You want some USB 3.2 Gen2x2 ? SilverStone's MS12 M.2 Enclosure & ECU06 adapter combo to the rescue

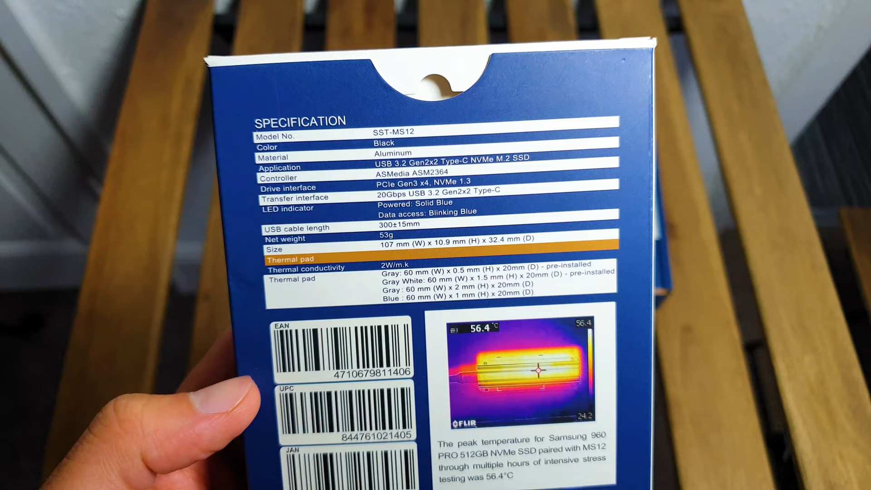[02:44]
On screen: spot 56.4°C
On the back we have the spec lists,
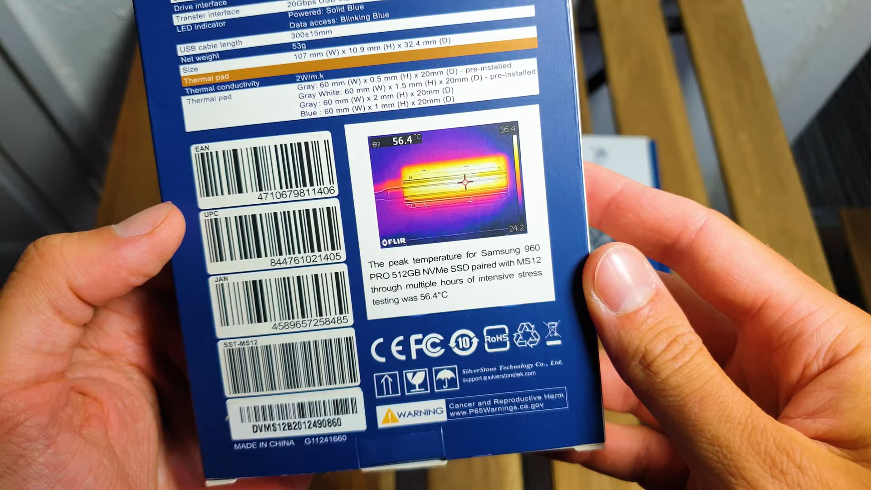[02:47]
with the added bonus for the MS-12 which has a thermal imaging example of how cool it keeps a popular and hot NVMe drive, in this case the Samsung 960 Pro.